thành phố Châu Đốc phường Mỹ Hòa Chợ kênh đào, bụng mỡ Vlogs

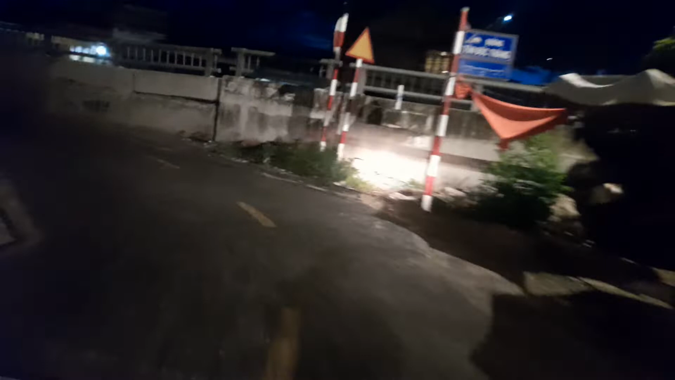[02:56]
Thì phía trước mình là có chốt chặn rồi đó nha mọi người,